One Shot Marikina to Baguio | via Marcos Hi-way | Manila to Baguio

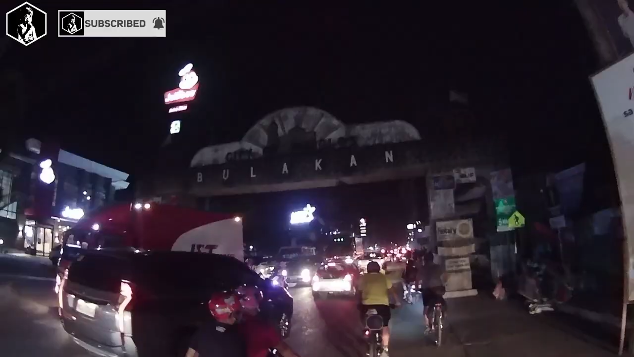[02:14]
Okay, let's go. Ako ng Bulacan.
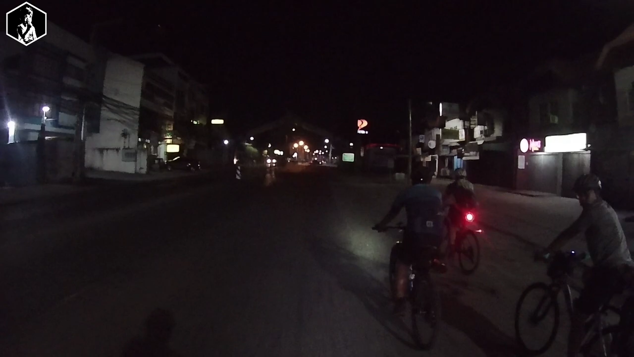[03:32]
Dito na kami sa arko ng Angeles City, Pampanga.
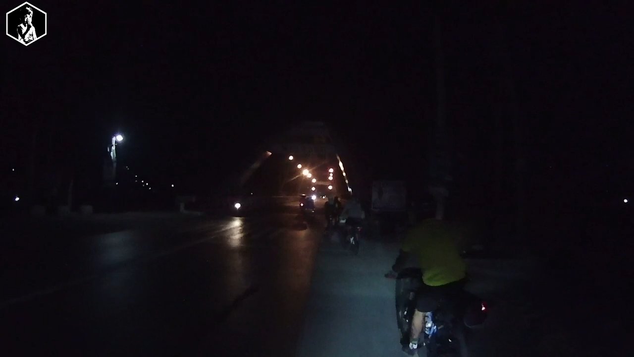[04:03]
Papasok na kami ng Tarlac. Yung napakahabang Tarlac.
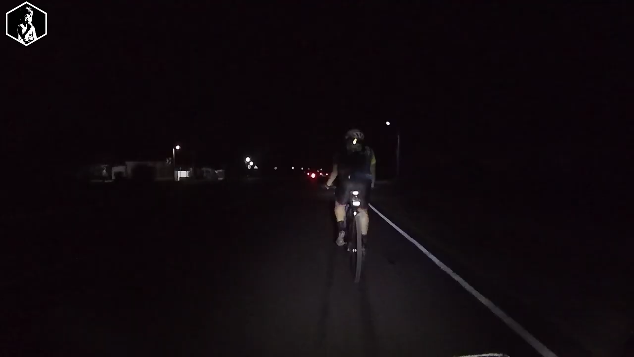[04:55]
Okay, let's go. Dito na kami sa arko ng Paniki, Tarlac,
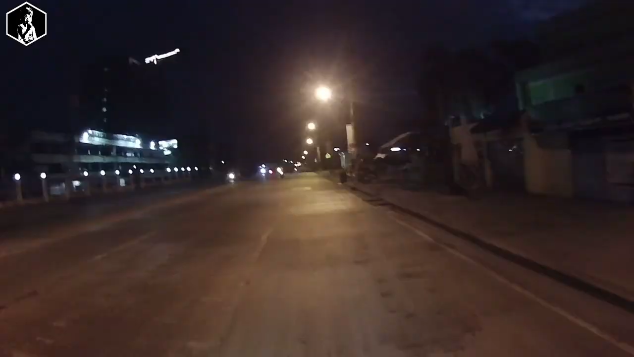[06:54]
Dito na kami sa Urdaneta, Pangasinan.